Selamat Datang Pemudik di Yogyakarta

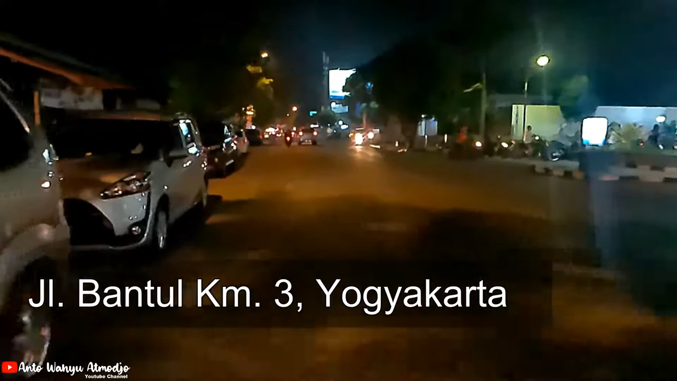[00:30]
Saya dari arah jalan Bantul atau Ring Road Selatan Ini saya menuju ke kota Jogja Nah saat ini adalah Hamin 2 dari Lebaran ya,
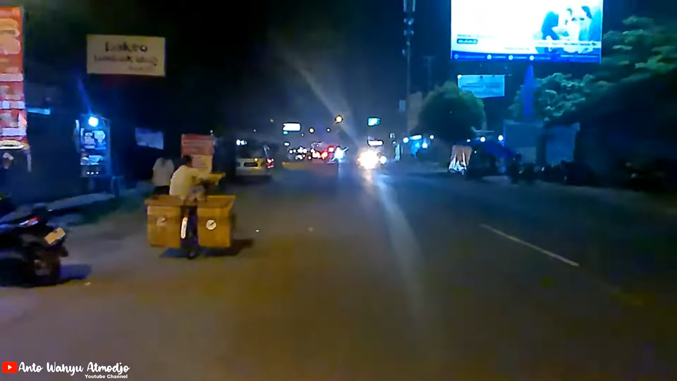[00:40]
sebelum Lebaran Pengen tau aja gimana kota Jogja itu gimana, rame apa enggak gitu Pengen ya lewat-lewat,
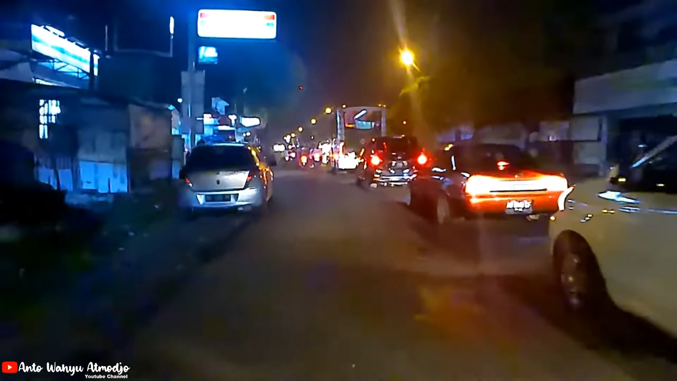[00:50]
lewat-lewat sepintas
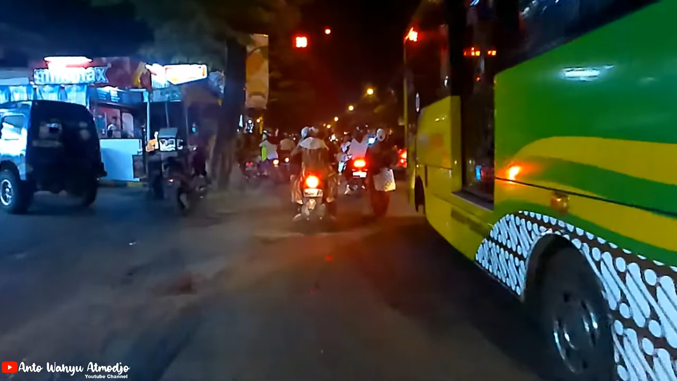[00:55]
Kalau di daerah sini enggak terlalu rame ya Cuman beberapa aja kendaraan Hari ini mungkin adalah hari terakhir masuk kerja Besok sudah ada yang libur mungkin Yang sudah cuti Tapi yang masuk juga masih ada
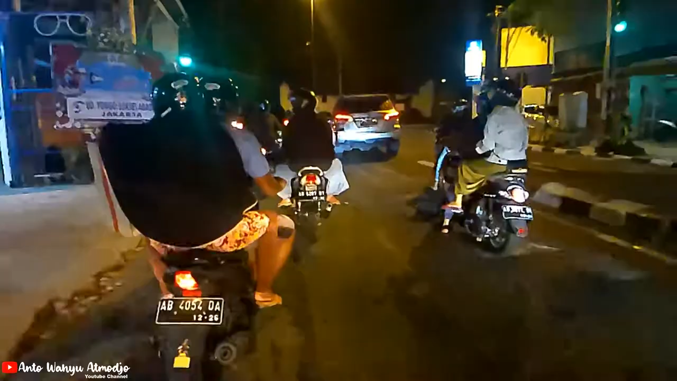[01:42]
Nah itu depan itu Jogteng Pojok beteng Gelap tapi
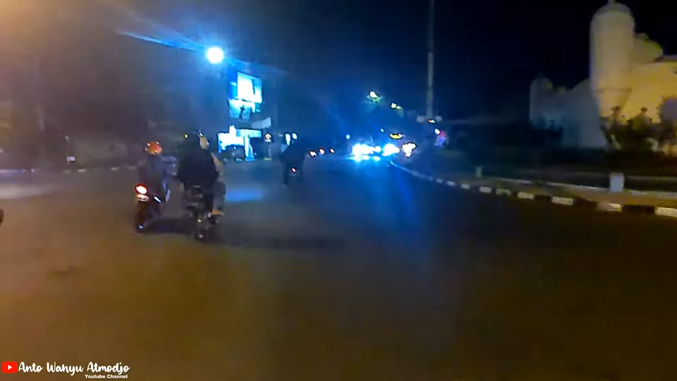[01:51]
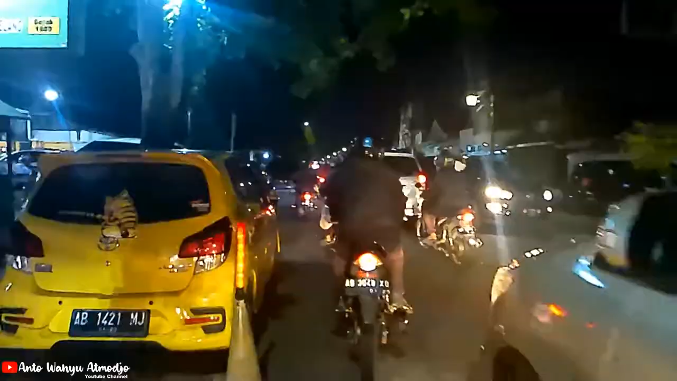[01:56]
Wah ini rame banget nih apa ini
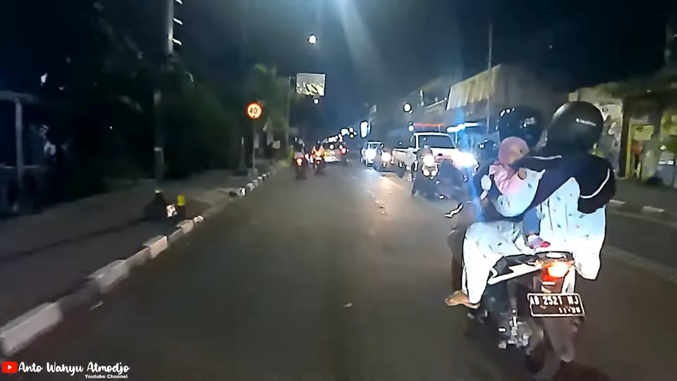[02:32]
Kita ambil yang lurus Soalnya saya mau ke kota Mau lewat
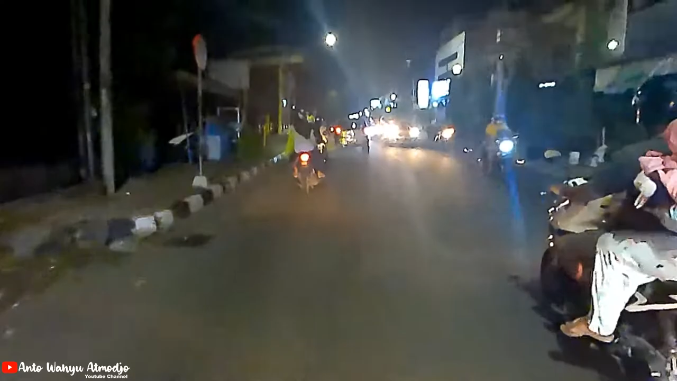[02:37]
Alun-alun utara Mau lewat Titik 0 km
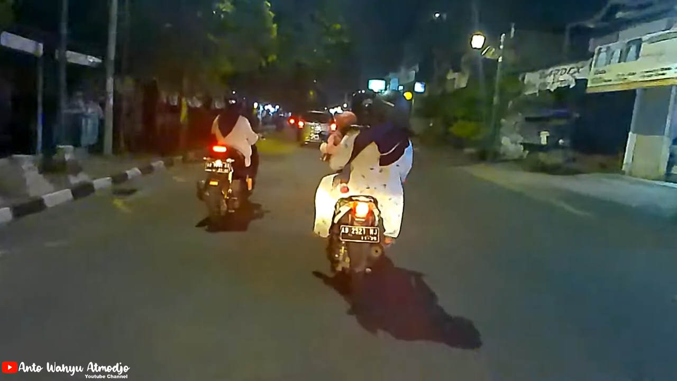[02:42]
Terus coba nanti mau ke Malioboro Kalau Buka ya Biasanya ditutup kalau malam gini Buat Itu Car Free Day Kita sampai di Jogteng Lor Jogteng Utara ya Utara Barat Soalnya ada yang Utara Timur juga
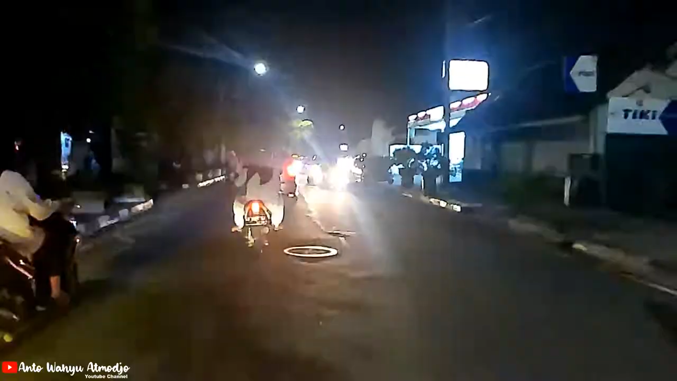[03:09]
Nah kita akan Ini Jogtengnya Pojok beteng Saya akan coba belok ke kanan Masuk ke alun-alun Utara
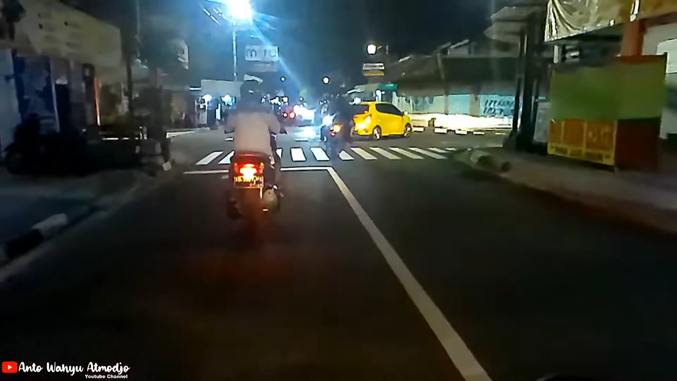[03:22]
Oke saya akan lurus Oke sampai di Alun-alun utara
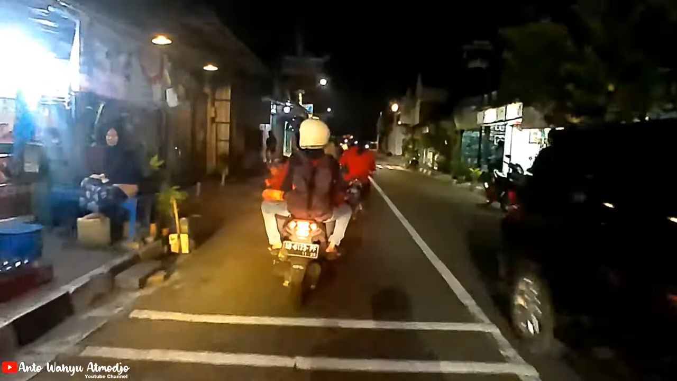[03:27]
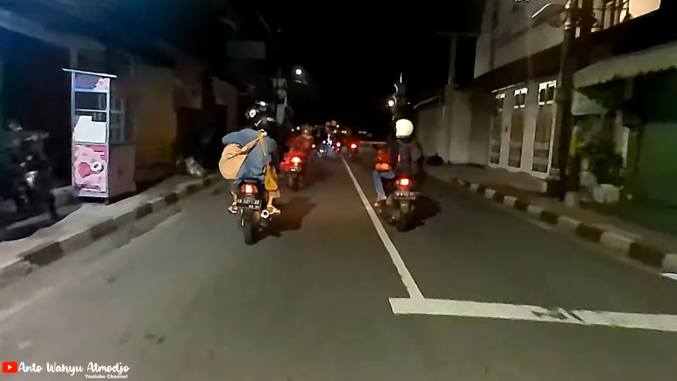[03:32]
Alun-alun utara Sangat gelap sekali teman-teman Tidak seperti alun-alun selatan Lampunya gede
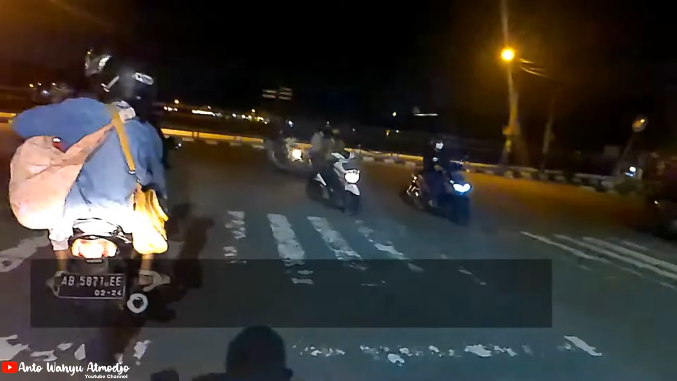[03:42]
Nah alun-alun utara ini Sedang ada Revitalisasi Penggantian pasir Di alun-alun utara
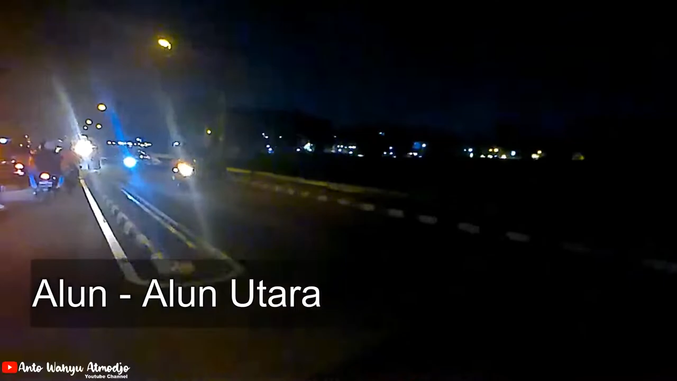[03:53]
Oke kita Terus saja ya Ini Masjid Agung Kauman
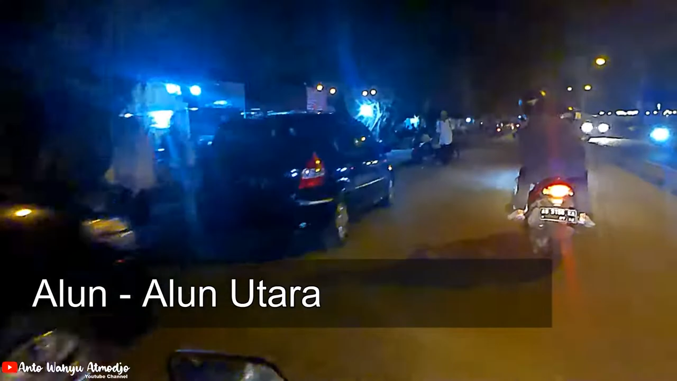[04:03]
Terus di Sepanjang ini Banyak Resto-resto Ini ada Berbakaran Di depan situ
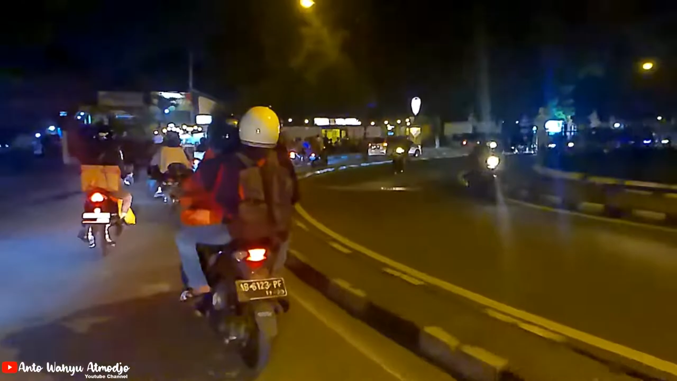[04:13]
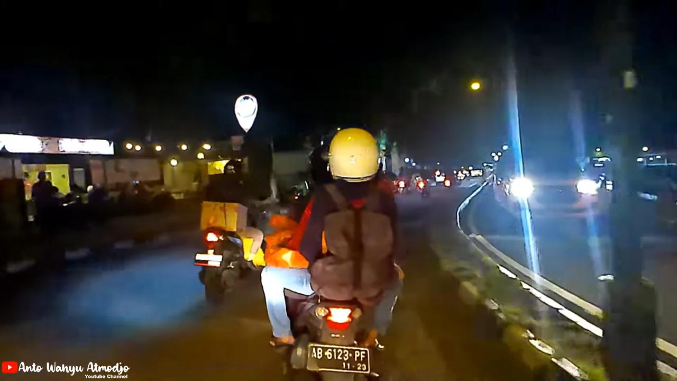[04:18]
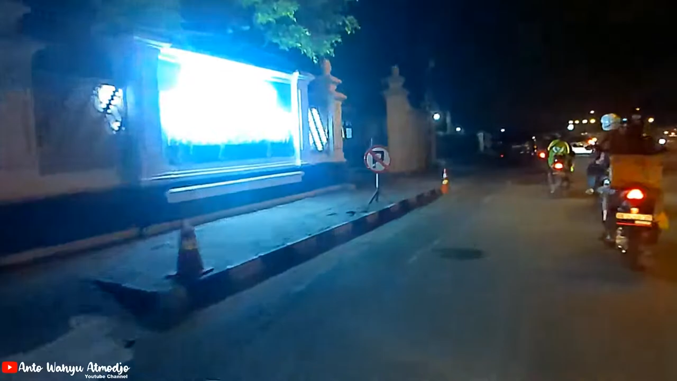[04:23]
Museum Sonobudoyo Pintu Selatan Nah ini Sudah dikasih
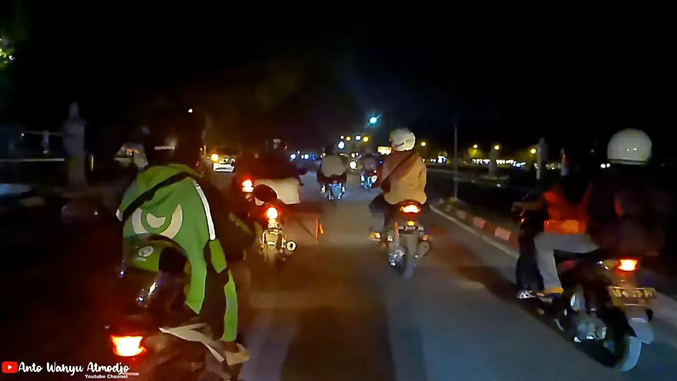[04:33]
Pembatas-pembatas Jalan ini Biar tidak pada Asal muter
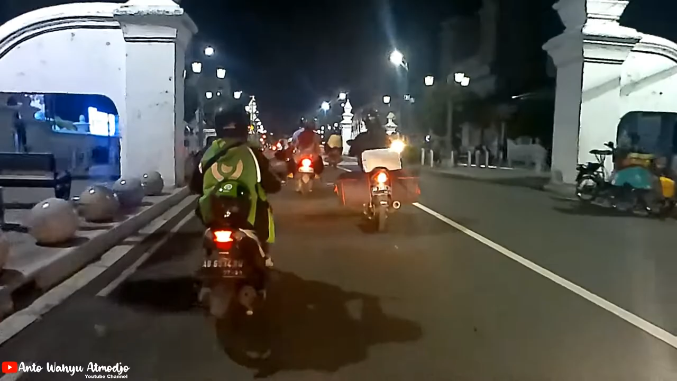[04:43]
Nah kita sampai Di titik 0 km